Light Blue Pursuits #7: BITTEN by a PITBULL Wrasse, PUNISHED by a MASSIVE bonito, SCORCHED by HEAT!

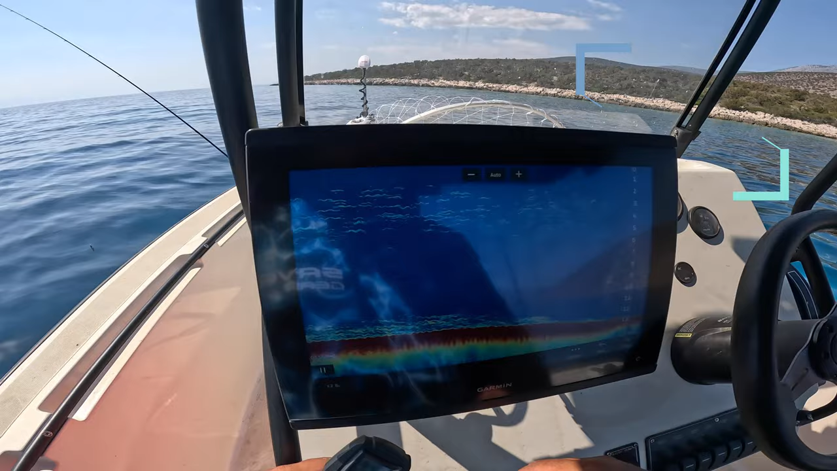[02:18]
We can see there are bait fish near the bottom, here.
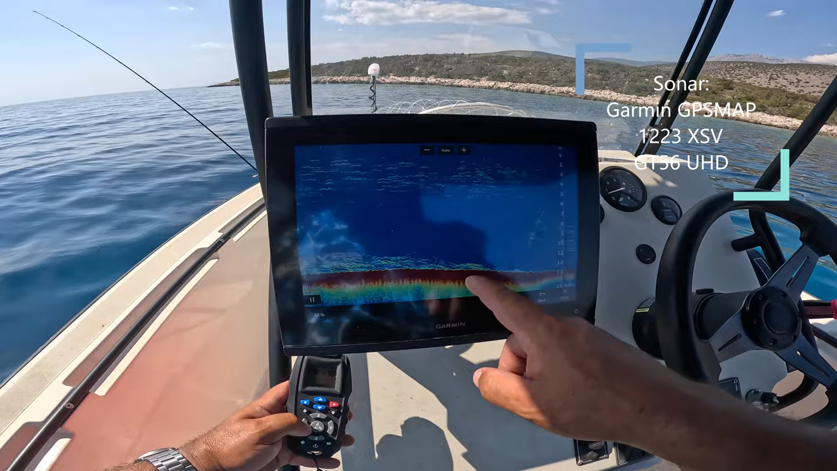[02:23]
And we can see also, these are the black bait fish in mid-waters. So probably we're going